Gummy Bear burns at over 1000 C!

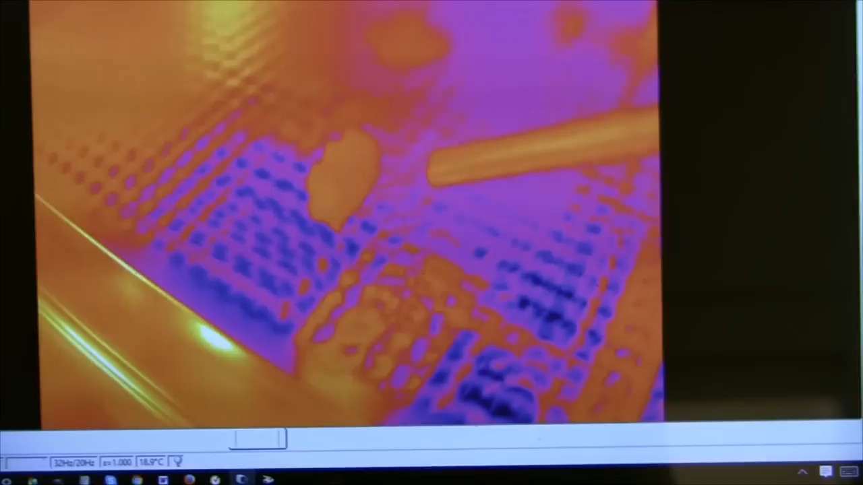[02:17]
And I'm going to have to change the temperature setting on this to, uh, thermal cameras can only go over a certain temperature range.
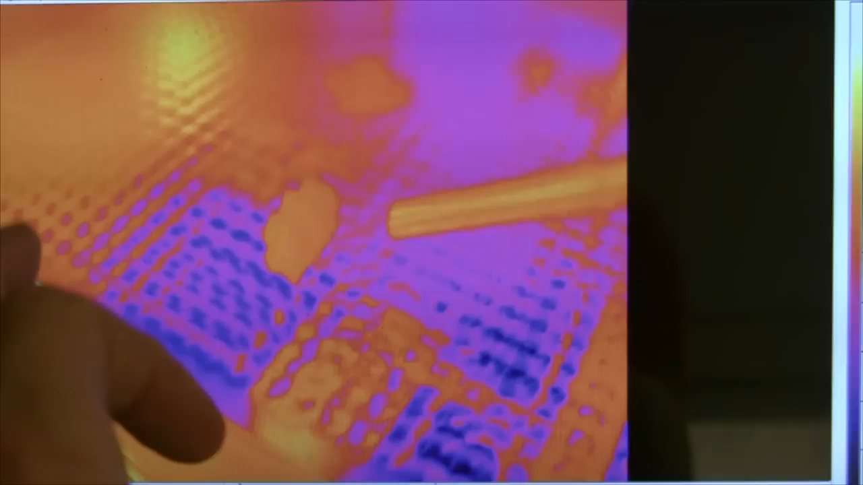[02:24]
And at the moment this is, uh, what is it minus 20 to 100.
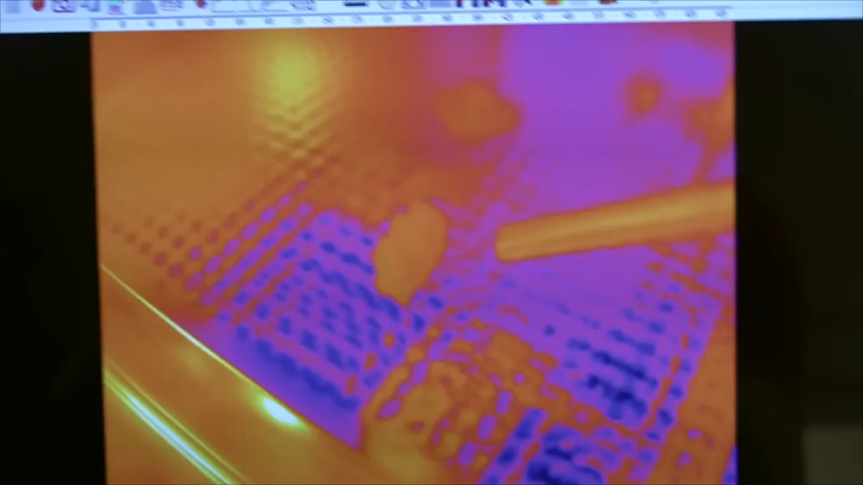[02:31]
So I'm going to set that going up to as hot as it can. And even that might not be enough.
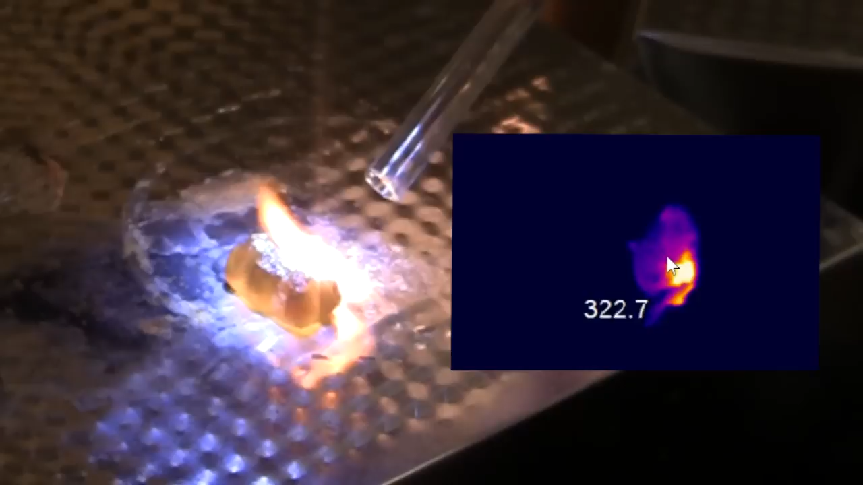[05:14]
So when it lights up straight away, you can see the gummy bear heats up and there are these hot spots and those hot spots are off the top of the temperature range of the camera.
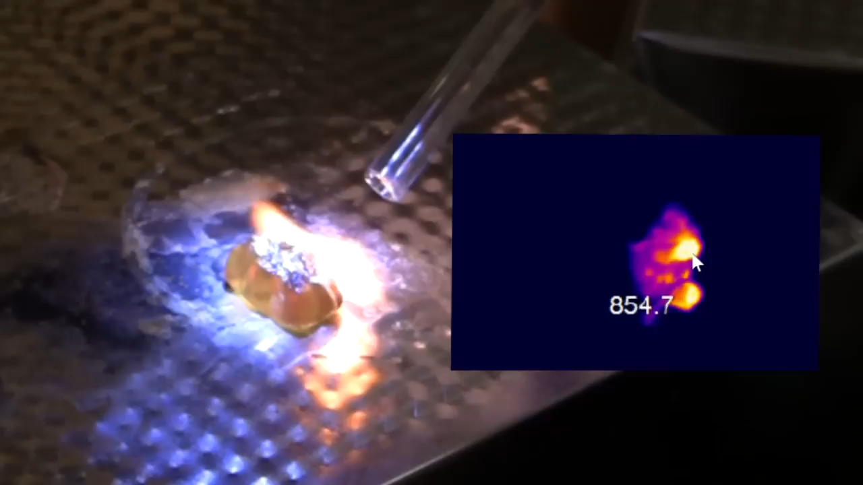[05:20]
They're about a thousand degrees or so. And that gels because when it's burning, it's too bright to look at.
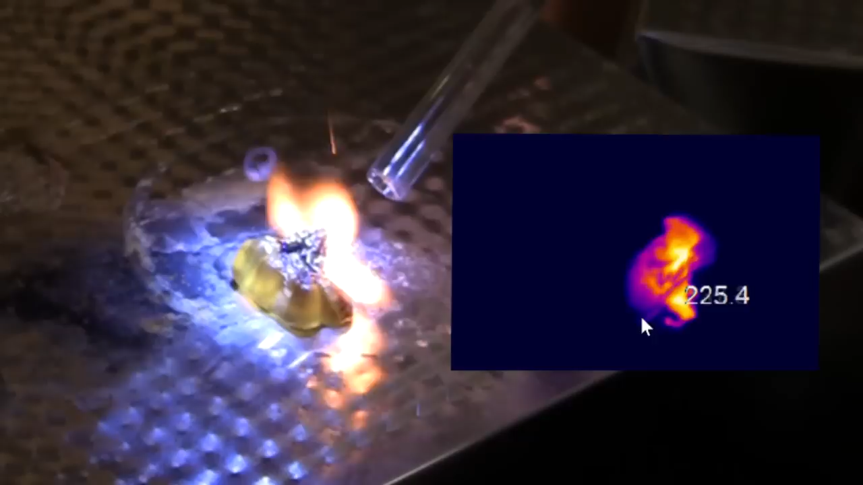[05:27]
It's, it's got that brilliant white of that you get off things like arc welders.
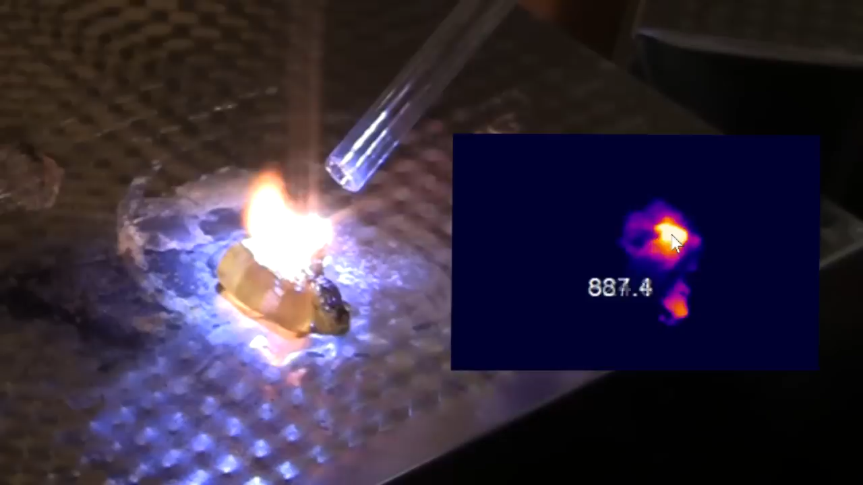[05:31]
It's just incredibly bright. And so the temperature range around the outside is a few hundred degrees,
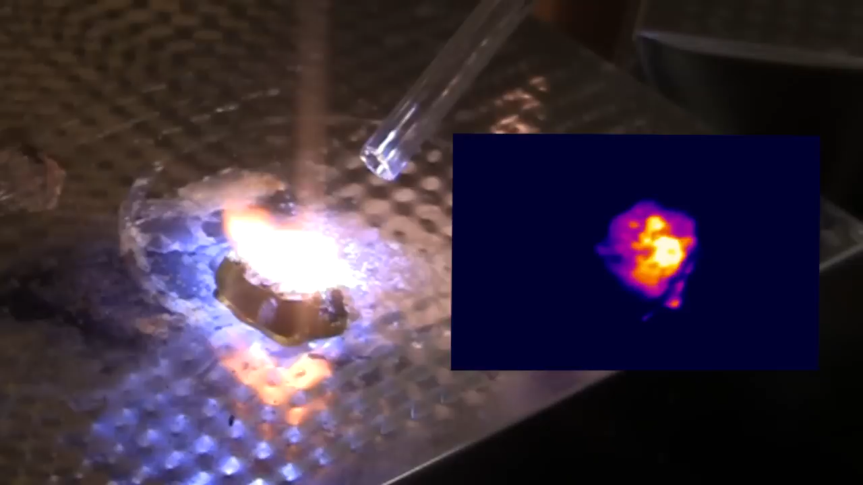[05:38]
but in the middle there, it's, it's getting up to a thousand degrees Celsius,
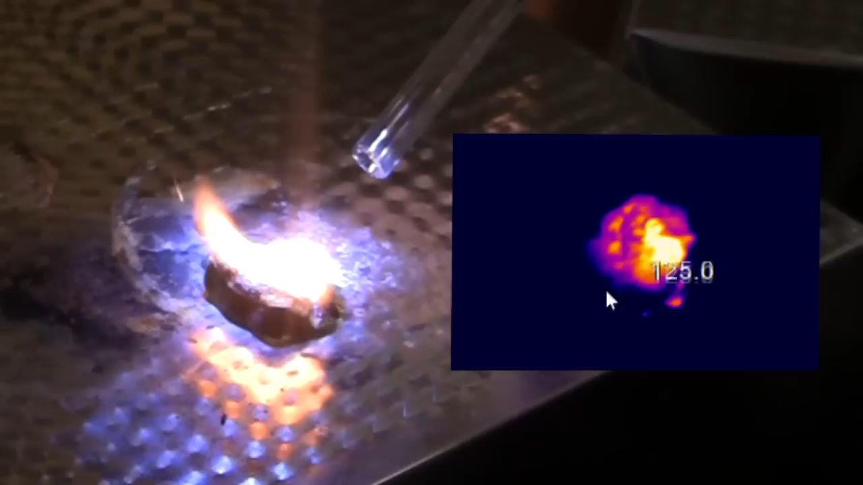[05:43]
which does mean there are some maybe interesting things that you can do with this. Now, when I first filmed this with a high speed camera, I wasn't thinking about this too much.